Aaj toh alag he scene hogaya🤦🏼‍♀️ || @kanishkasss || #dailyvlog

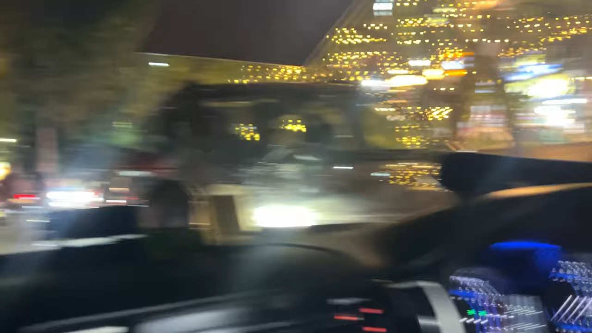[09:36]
चलो भाई निकल गई, अपनी गाड़ी भी निकल गई, चलो भाई थैंक यू।
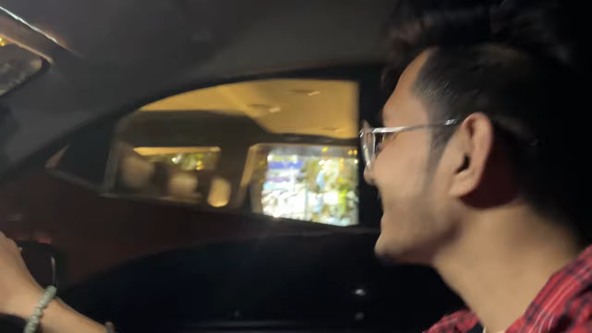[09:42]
कोई नहीं कोई नहीं, देख लो कितनी गाड़ियां खड़ी हैं, और ये अगर गाड़ी से निकल के जाते ना तो पुलिस आ जानी थी यहाँ।
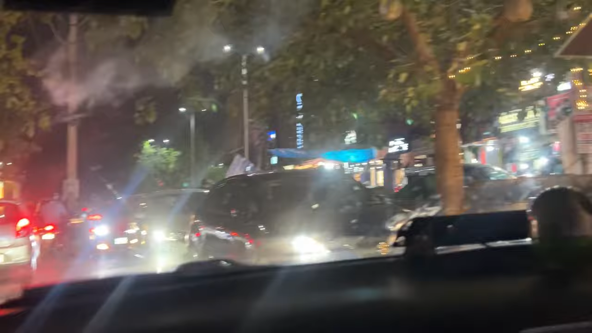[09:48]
भाई साहब क्या तगड़ा जाम लगा दिया भाई है?